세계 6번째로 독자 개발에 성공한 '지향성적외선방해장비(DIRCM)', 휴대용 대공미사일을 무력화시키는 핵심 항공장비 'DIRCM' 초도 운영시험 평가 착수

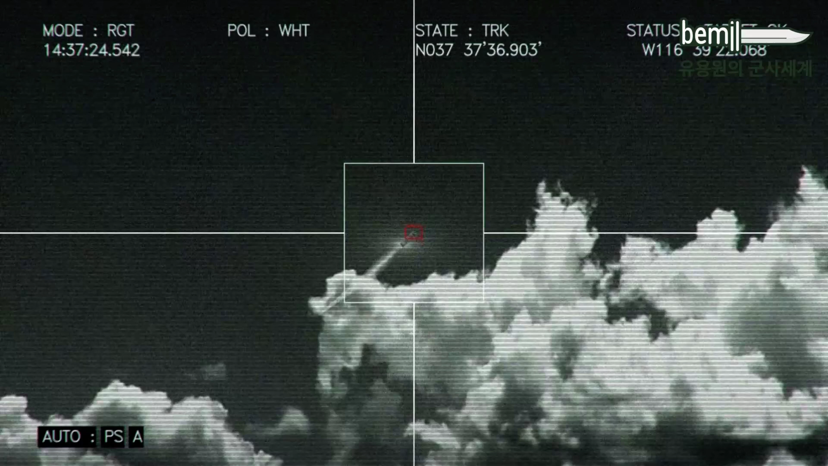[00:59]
지향이 되면 적외선 영상 신호를 이용하여 위협체를 탐지하고 정밀 추적합니다.
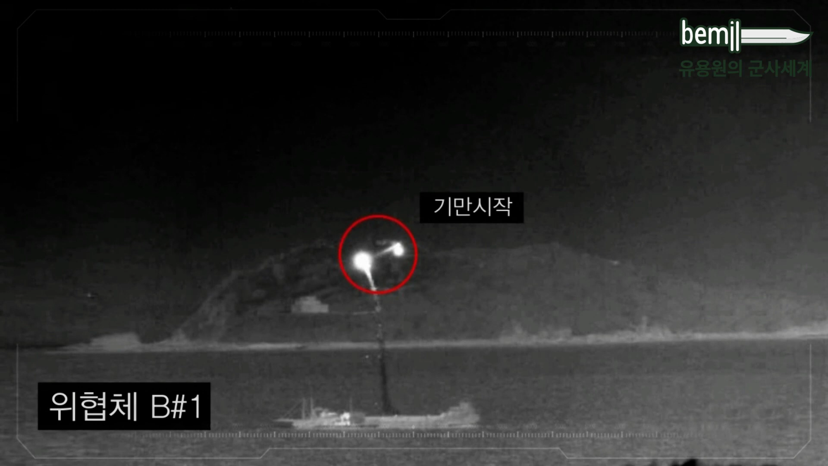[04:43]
과정을 수체례 반복하여 개발된 지향성 적외선 방해 장비가 실전에서도
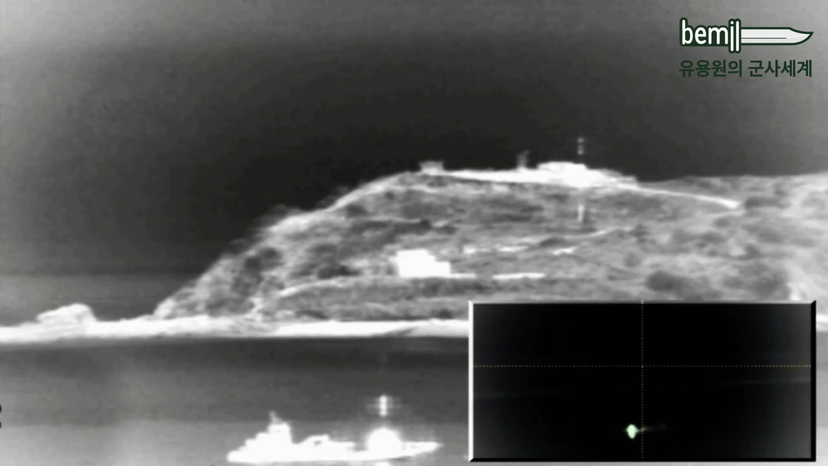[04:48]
휴대용 적외선 유도탄을 기만할 수 있음을 성공적으로 입증하였습니다.